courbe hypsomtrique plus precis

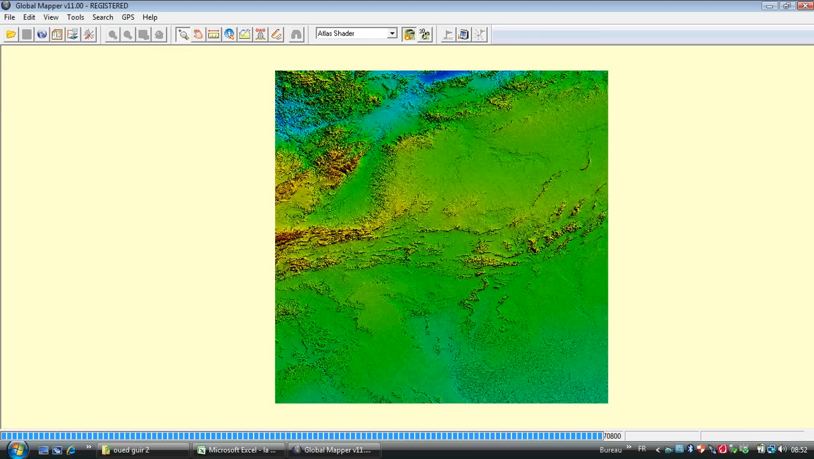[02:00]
C'est bon comme ça. Final tools configure projection
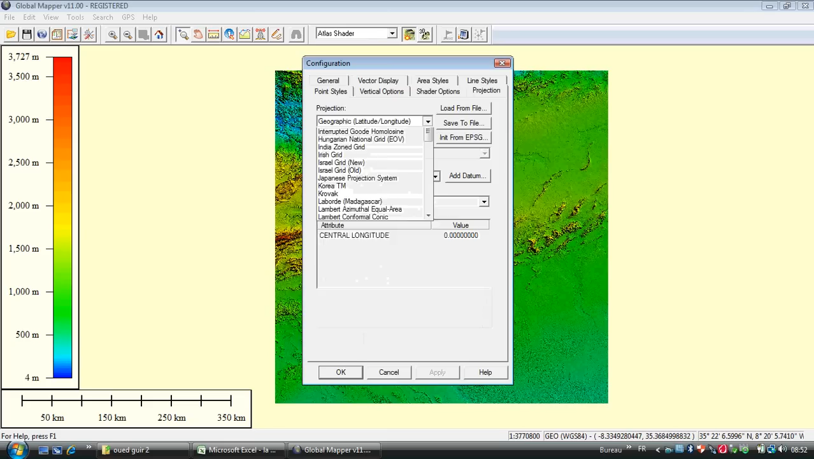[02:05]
UTM UTM apply. بعد نخرج shape file ولا le fichier shape ou bien le fichier de forme اللي كنا ديجا خرجناه من l'ArcGIS.
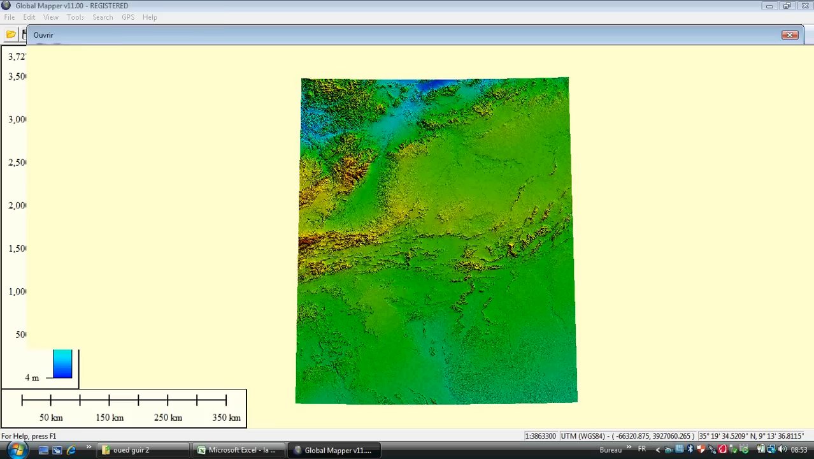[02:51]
كوفرير ايوا سي بون هذا خرج هنا هذا هو هذا هو هذه لا فورم باش نشوفوها اوضح نزكتيفي هذه هذه لا فورم تاع لو باسون فيرسون تاعنا. دركا واش نجي نكليكي هنايا على ديتايزر تولز ونكليكي هنايا على لو باسون فيرسون تاعنا ونجي هنايا فايلز فايل
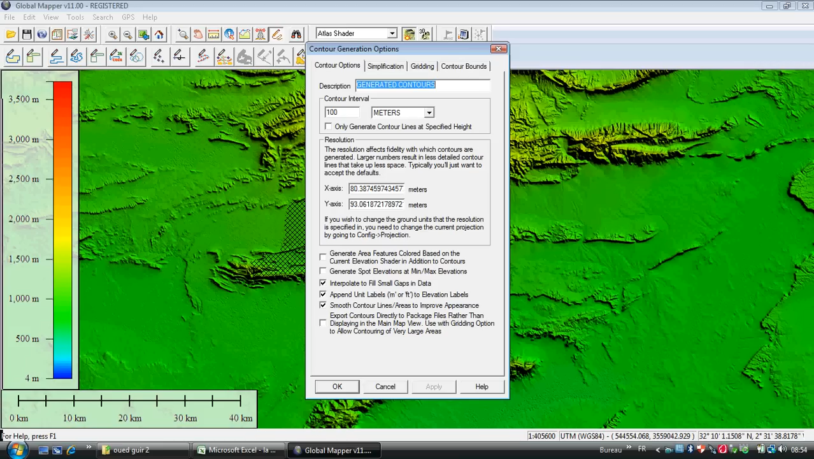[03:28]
جينيريت كونتورز هنايا ندير ليكي ديسبونس امل هي كل ما صغرت ليكي ديسبونس غادي تكون عندي لا بريسيزيون اكثر. ندير هنايا امل وندير هنا كونتور بونز كروب تو سيليكتد اريا هنا نخليه يدير
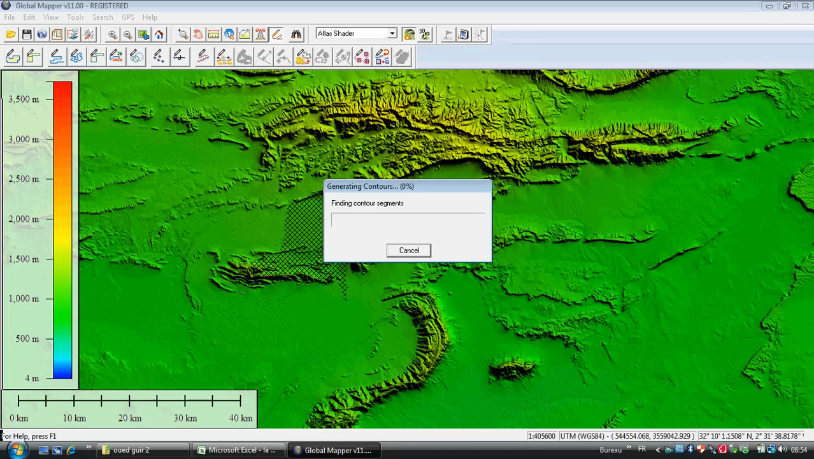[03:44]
لا جينيراليزاسيون تاع لي كوب دو نيفو نتاعنا سي بون.
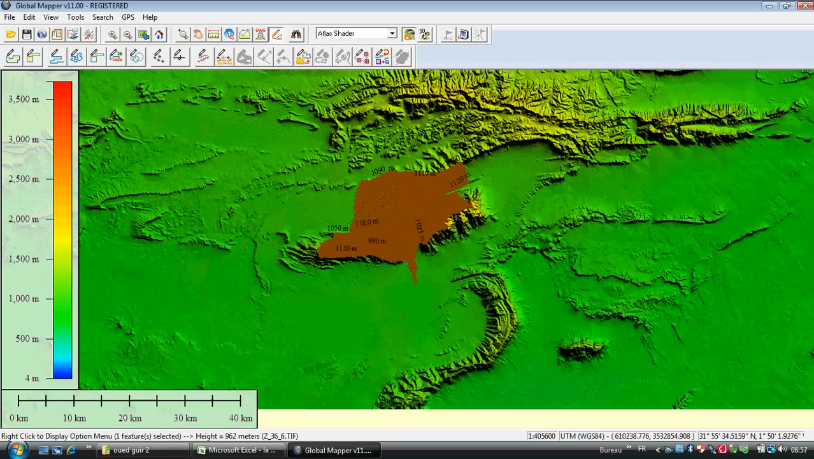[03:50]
دركا راه كمل لا جينيراليزاسيون تاع لي كوب دو نيفو نتاعنا في لو باسون نتاعنا هاكا سي بون. نزيدو نوضحو أكثر نديرو زوم إن
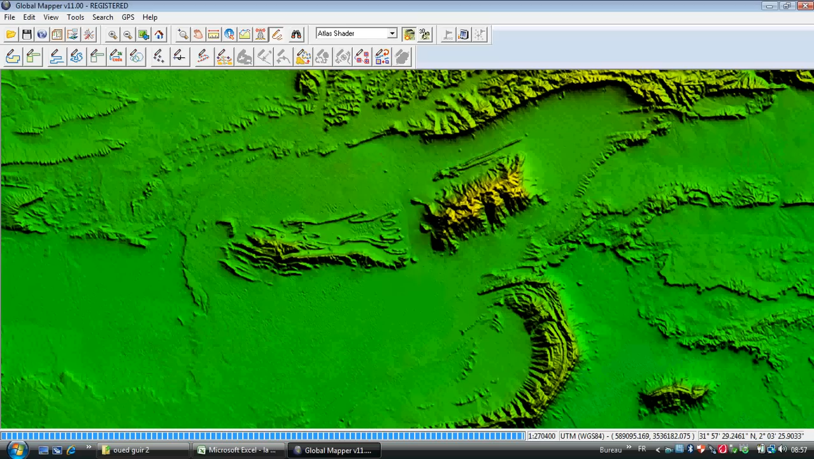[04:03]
باش نعرفو باش نشوفو أوضح الكورب نيفو نتاعنا. دوك حنا لاكورب إيسومتريك مغاديش نخدموها بليكي ديستونس أن ليكي ديستونس سولمون درتها باش من بعد الخطوة التالية غادي تكون عندي أوضح.
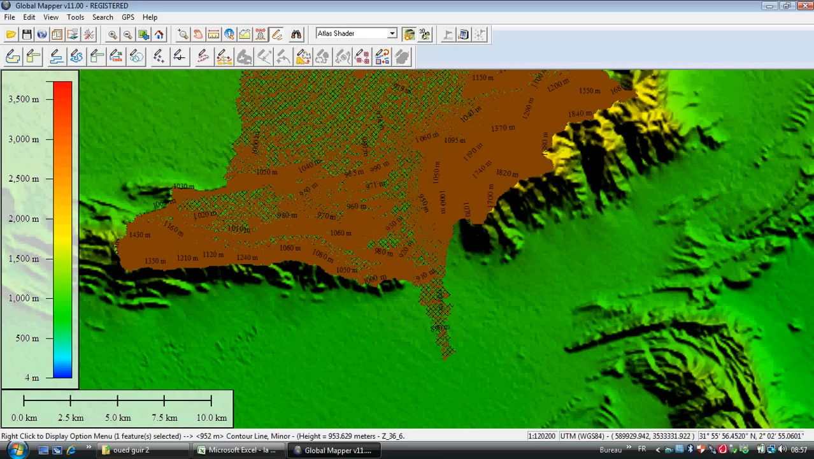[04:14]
حنا نقدرو نخدمو بليكي ديستونس لي نبغيوها تما إلا بغيت تخدم ليكي
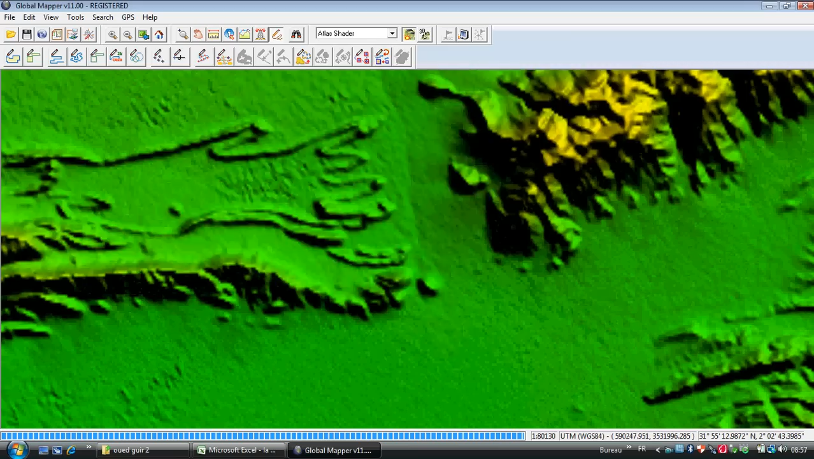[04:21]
ديستونس 50 متر 80 متر هذا ما يمنعش تما نتا تعرف فيو كدير. هنا واش غادي ندير نقدر نديزاكتيفي تيف باش ما عندي الصورة اوضح كيما هاك.
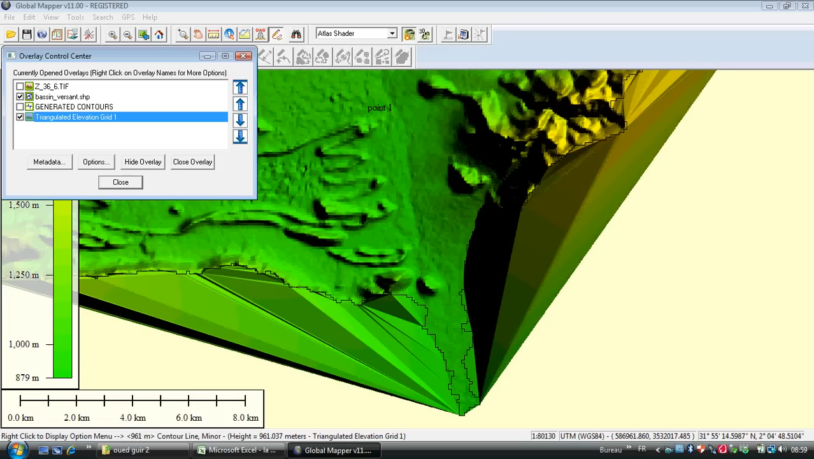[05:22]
واش نجي ندير درك هادي تريانغل اليفيشن داتا، نكليكي دوبل كليك كيما هاك، نمشي الالتر اليفيشن فاليو.
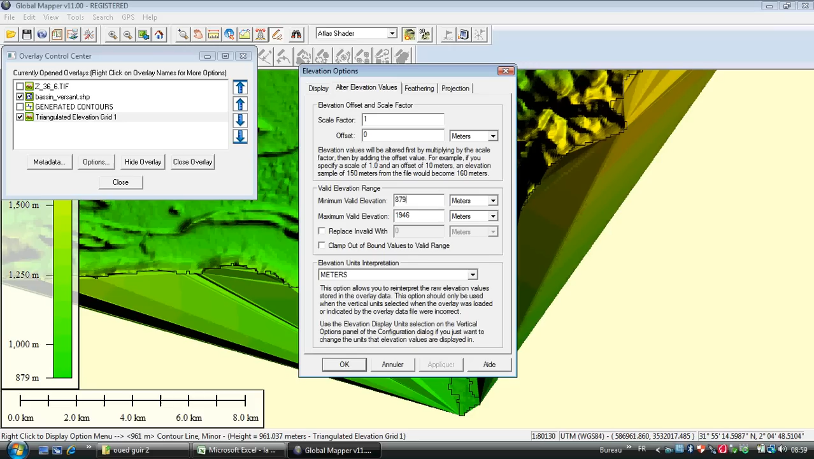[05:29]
هنا راه يقول لي مينيموم فاليد اليفيشن، تسمى الاليفاسيون مينيمال هي 879، عندي الماكسيموم فاليد اليفيشن 1946. تسمى هادو نحل باغ اكزومبل شي تكست لا بلوك
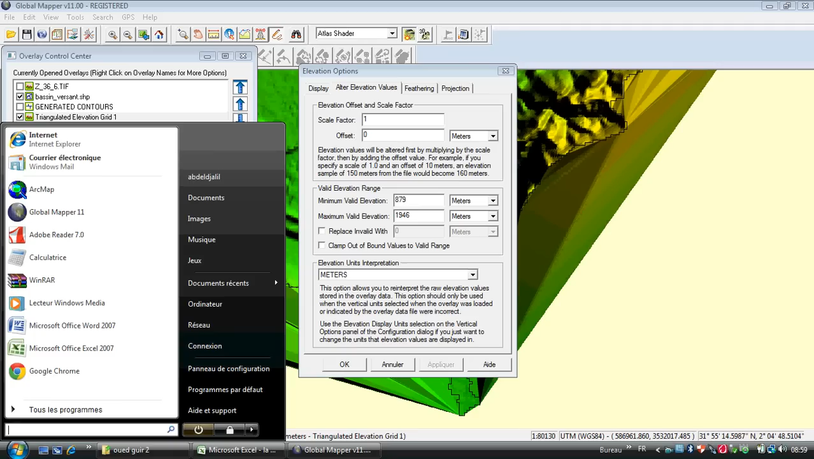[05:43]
نوت باش ما ننساهمش، نكارديهم عندي temporairement كيما غير دركا.
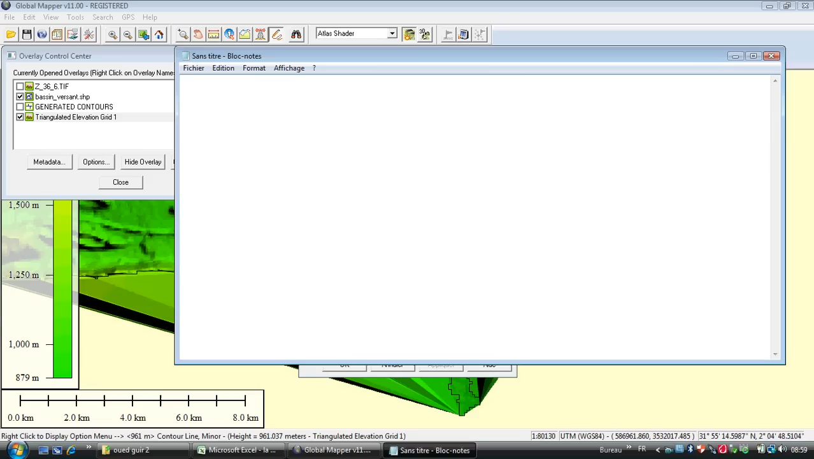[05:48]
هنا عندنا 879 وعندنا 1946 من ماكسيمال مينيمال.
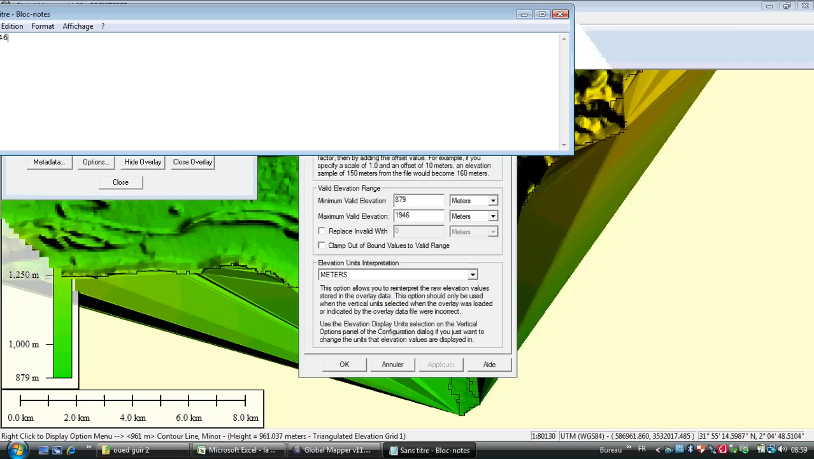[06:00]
دوكا انا باغ اكزومبل نخدم بليكي ديستونس 100، واش ندير 879 نغارديها ومن بعد لي فوقها ندير 900 ابليكي غادي يدير لي هنايا اوكي.